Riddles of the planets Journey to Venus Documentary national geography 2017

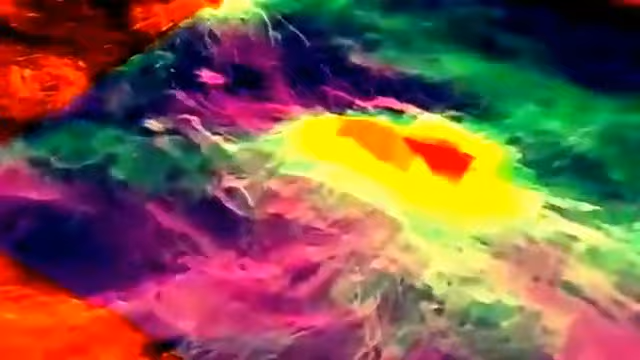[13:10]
That's probably because they had not been subject to as much weathering in this corrosive environment. This means that they would have erupted sometime within the last few hundred thousand years.